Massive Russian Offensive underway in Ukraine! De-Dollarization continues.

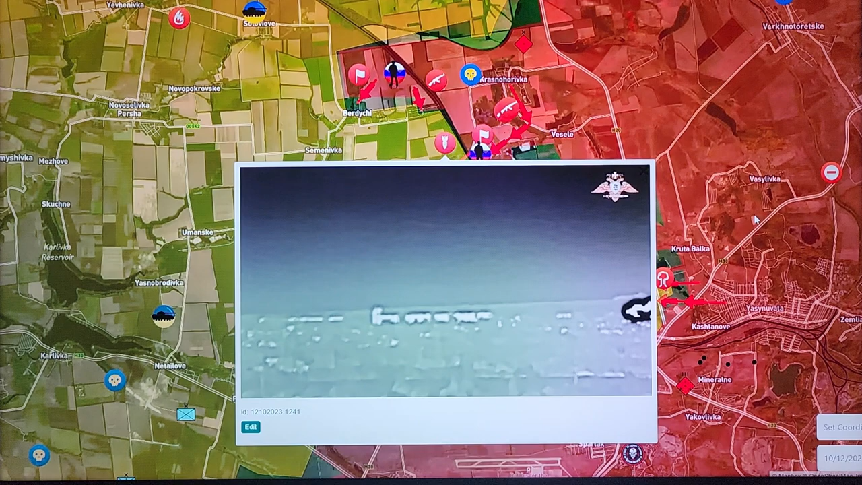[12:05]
bombed Akdiyevka heavily, the northern part, the area where yesterday they managed to destroy a train with a fuel.
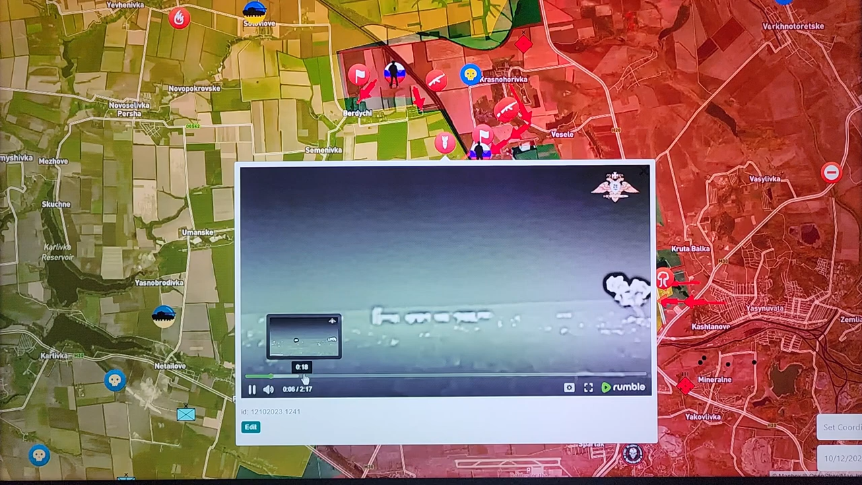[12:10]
And today they continue attacking the same territory because